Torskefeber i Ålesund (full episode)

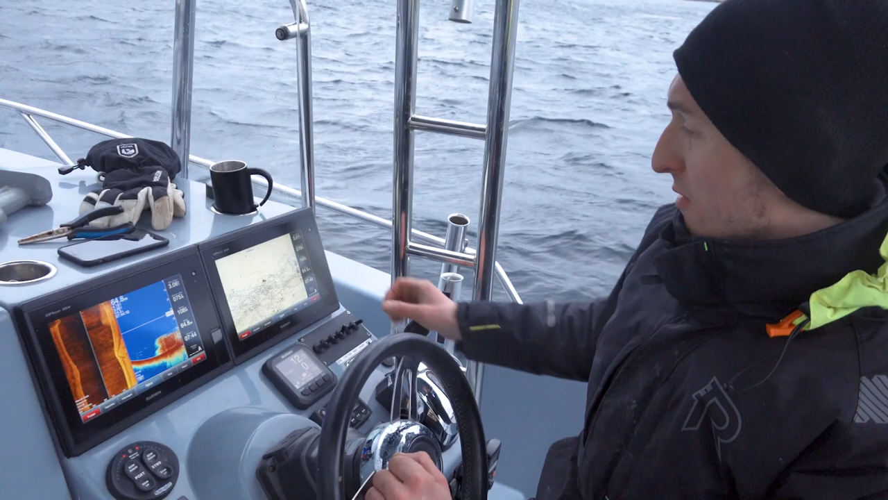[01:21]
Da har vi bunnlinja som følger her, og alt over bunnen er fisk. For det stimer her, det er mange tonn. Dette er mye fisk. Se her.
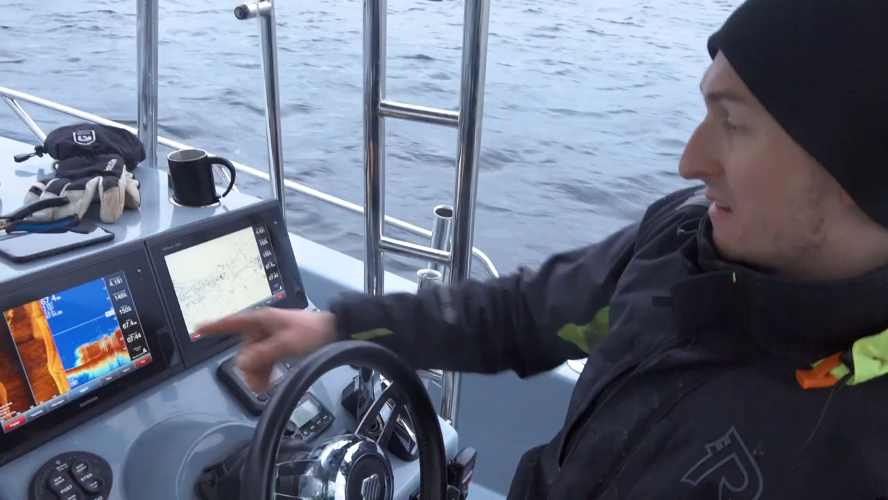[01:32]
Brutale mengder. Nå må vi fiske.